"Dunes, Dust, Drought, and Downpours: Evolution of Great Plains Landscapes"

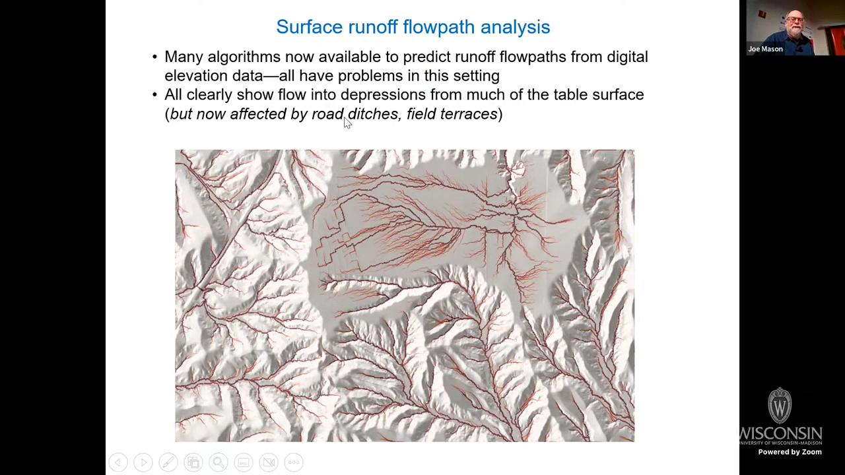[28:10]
And this is true of every table we've looked at. But there's a complication here too. Today, there are conservation terraces and fields and road ditches and so on that are faithfully reflected by our algorithm like right here is actually that this is a close up view.